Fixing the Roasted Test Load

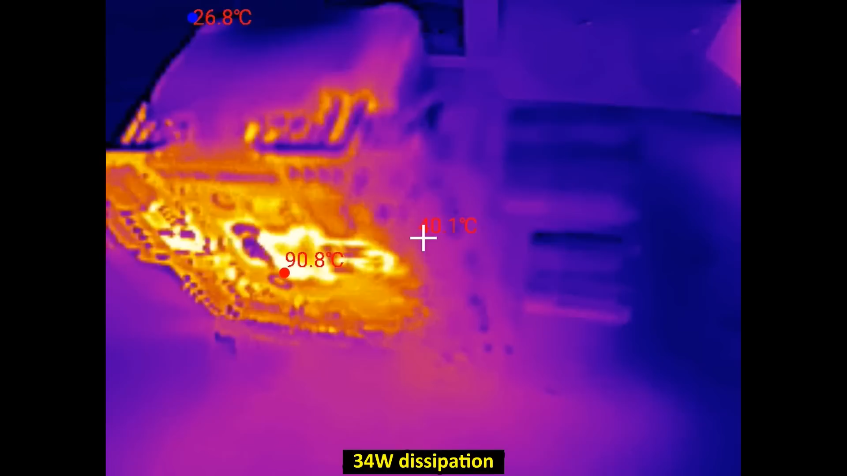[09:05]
On screen: max 90.8°C, min 26.8°C
And the temperature of the transistor seems to settle at about 93 degrees Celsius.
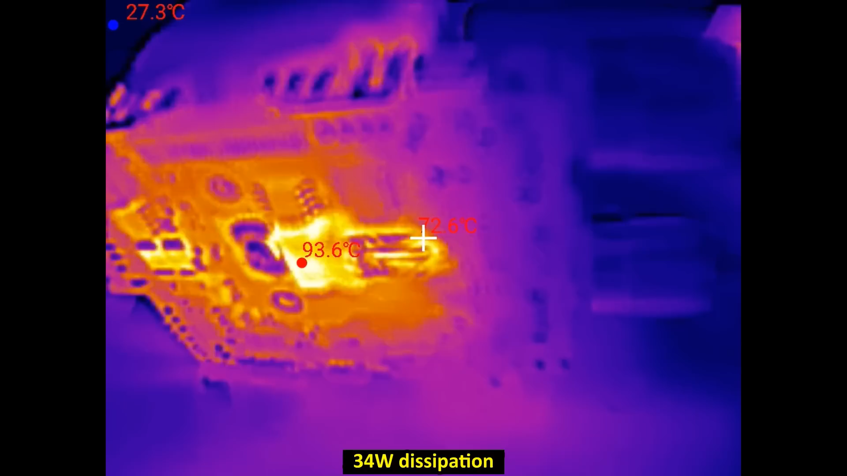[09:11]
On screen: min 27.3°C
I was actually expecting it to get even hotter.
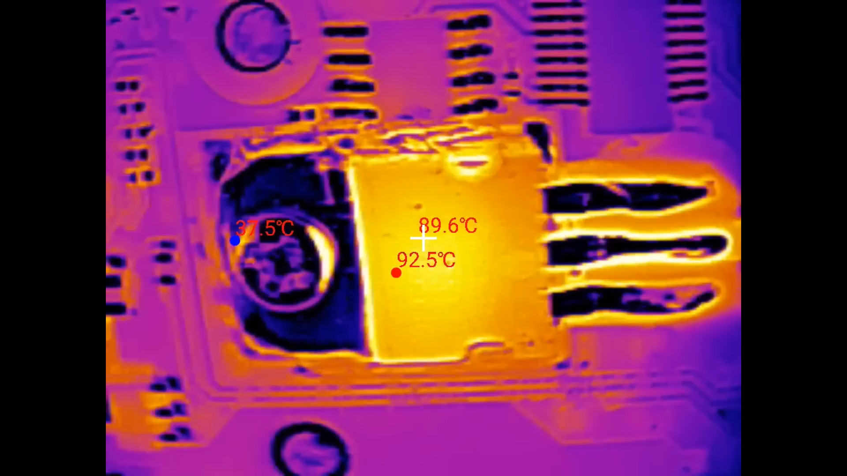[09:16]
This is the transistor and the current sensing resistors are also getting hot.
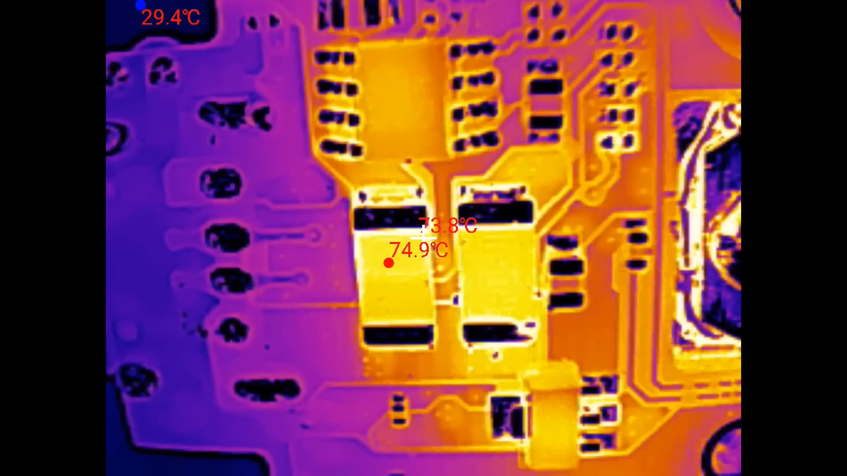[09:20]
On screen: min 29.4°C
And this chip, otherwise it's not that hot.